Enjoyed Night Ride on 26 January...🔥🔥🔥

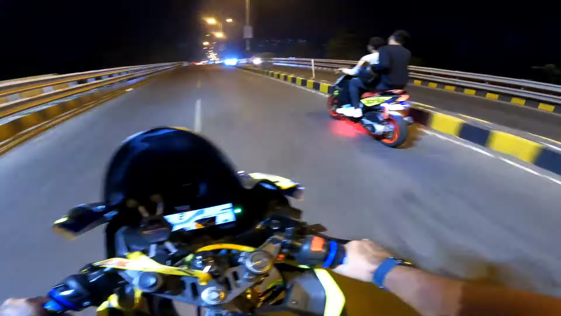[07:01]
और यहाँ पे हुआ एक्सिडन ती
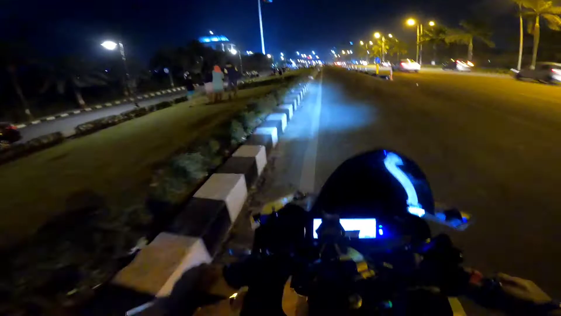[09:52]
और यह रहा हो अफिस अभी ओ लोग तो भोट पीछे रहे रहेंगे तो रुकते यहां पे